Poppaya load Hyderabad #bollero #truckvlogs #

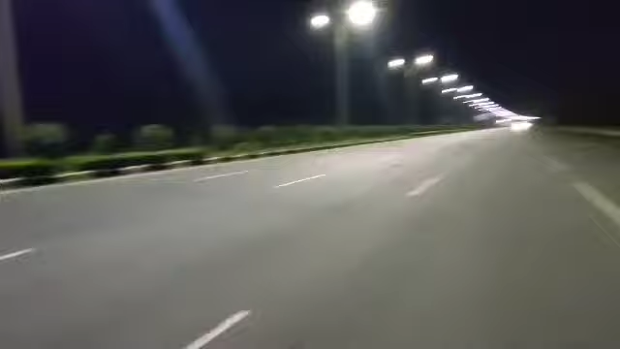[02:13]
ట్రాఫిక్ అయితే అస్సలు లేదన్నమాట ఈ రోడ్లో. మన బండి వచ్చేసి ఇక్కడ ఉంది.